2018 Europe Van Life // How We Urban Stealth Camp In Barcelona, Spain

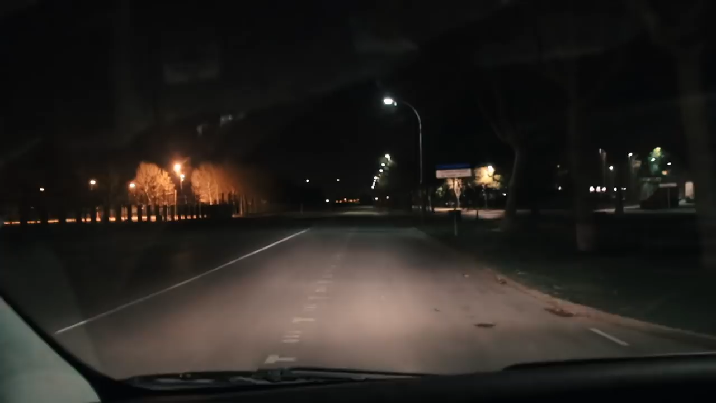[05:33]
One lone RV. We shall join you, Mr. RV. I think we found the place to spend the night here. It's pretty close to the park.